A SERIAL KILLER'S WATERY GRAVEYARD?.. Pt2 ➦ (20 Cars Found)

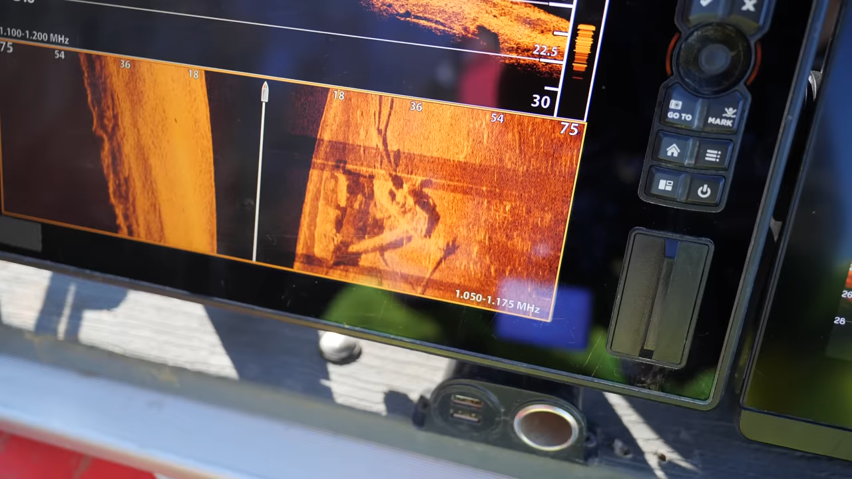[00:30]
Oh, there's a truck and a car and another car on top of it. It's insane.
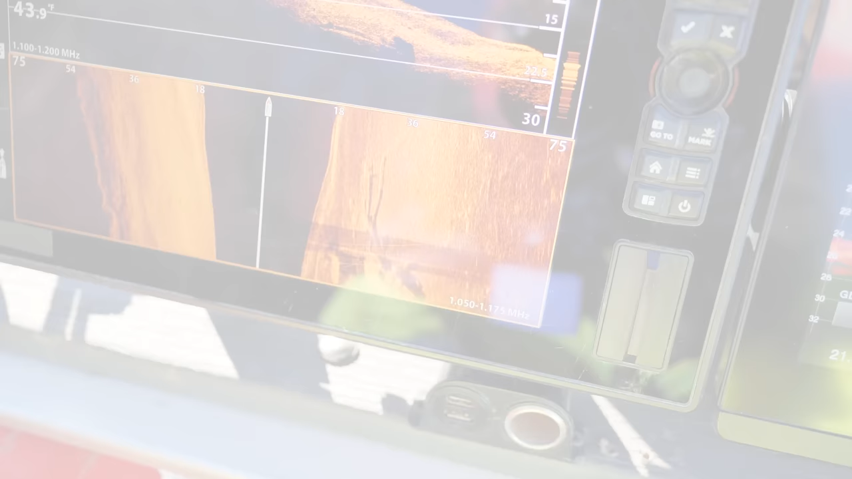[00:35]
Everything looks like it's 20 plus years. Look at this string, all right? We got 1, 2, 3, 4, 5, 6, 7.
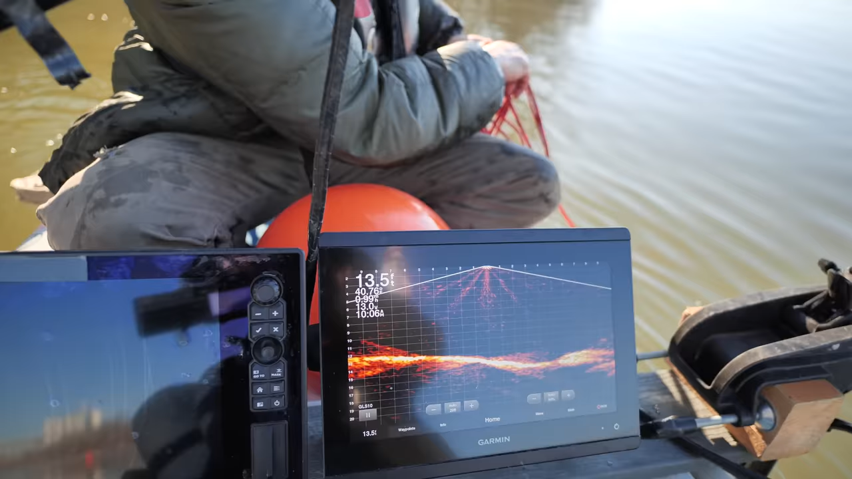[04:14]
I should see it on sonar in a minute as you pull us over the top of it. There we go. Coming right over the top of it now. Beautiful truck.